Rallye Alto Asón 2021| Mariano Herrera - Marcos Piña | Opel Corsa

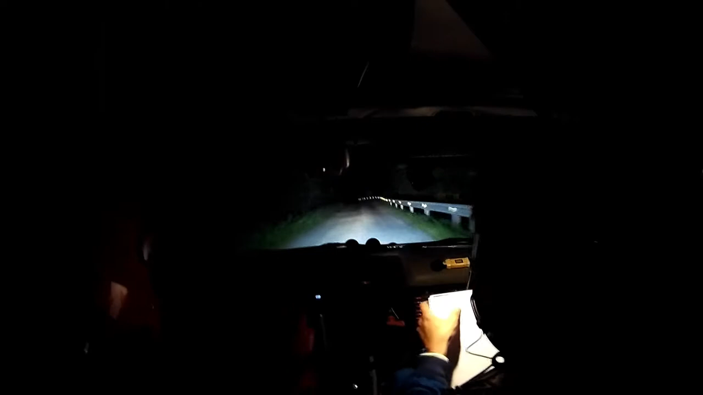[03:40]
Izquierda 6 más, sasar, derecha 4 más corta, ojo, izquierda 4 corta tras rasante, para derecha 5 menos,